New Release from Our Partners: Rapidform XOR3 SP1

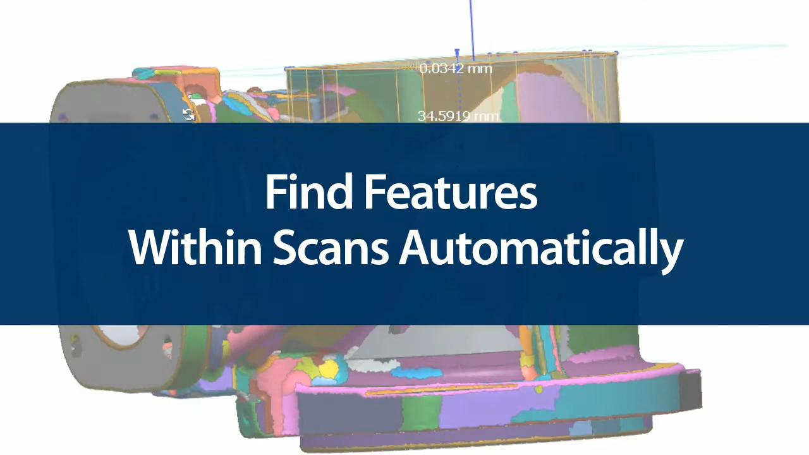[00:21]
It will define all the dimensions of a feature, generate a sketch,
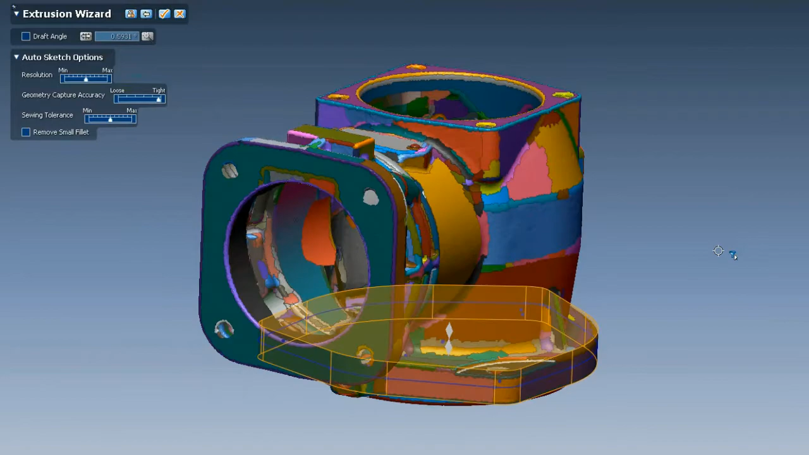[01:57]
Quick modeling works on other feature types, too.
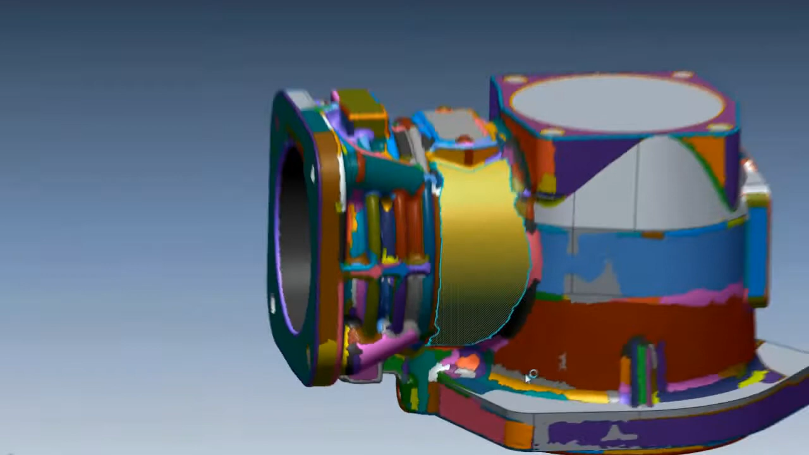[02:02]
We can make the revolved solid on this valve part by selecting the regions we want to include.
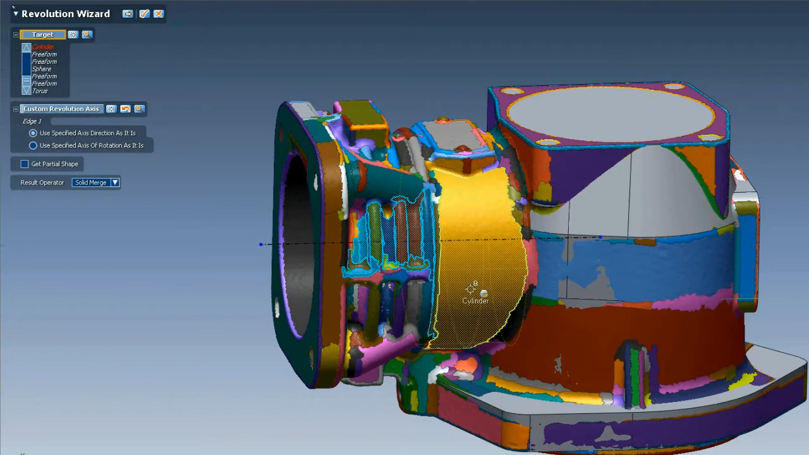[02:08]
XOR figures out that it's a revolution, finds the center axis, and makes the sketch.